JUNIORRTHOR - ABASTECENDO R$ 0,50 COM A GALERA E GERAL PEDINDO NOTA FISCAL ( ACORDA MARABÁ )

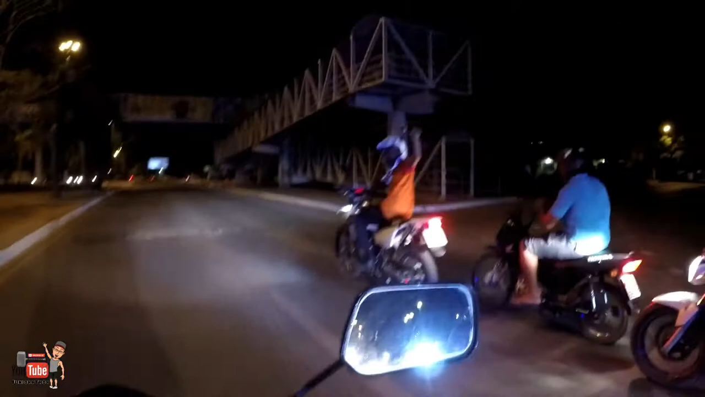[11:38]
Tá cheio de carro lá atrás, velho. Olha aí, galera.